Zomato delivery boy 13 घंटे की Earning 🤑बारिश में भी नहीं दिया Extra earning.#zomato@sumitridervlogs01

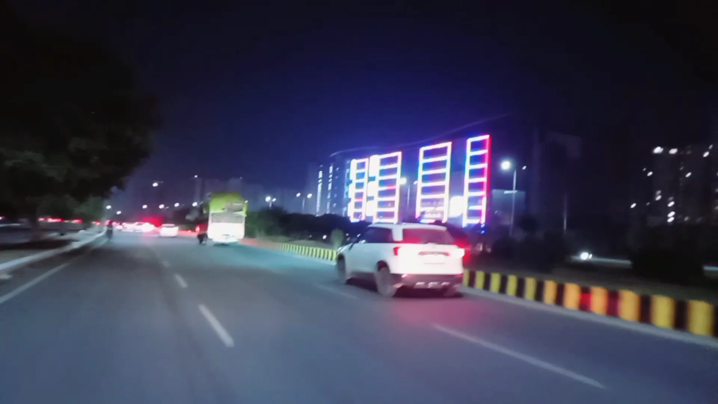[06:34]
कितनी मस्त लेटे लगी हुई यहना ये सेट से किनारी जो बनी हुई है
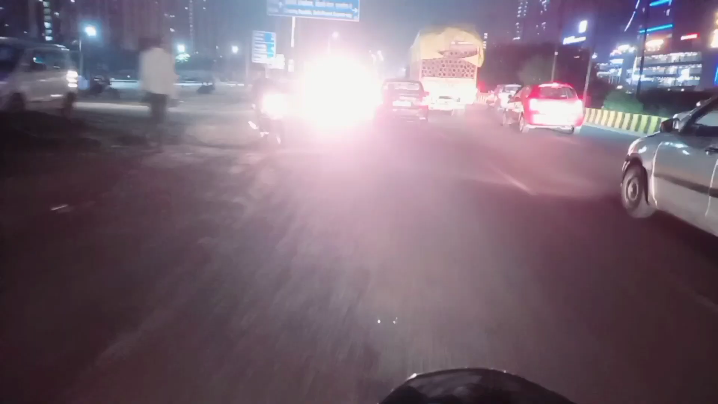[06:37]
देखा वाई ये रॉंग सेट आ रही है गाड़ी देखा तो ये ग्रेटर नुटा का ओर्डर
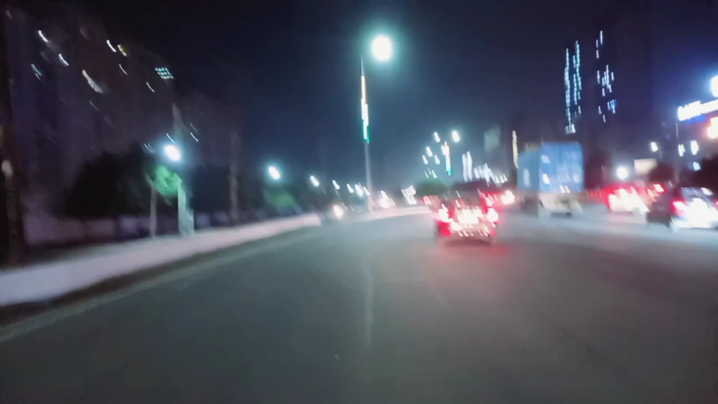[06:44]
इस वेए से मुझे हाड़ता है क्योंकि आप बताओ वाई 10 किलो मीटर हमारे लिए ओर दिया था 10 किलो मीटर के बाद में मुझे 10 किलो मीटर ज हा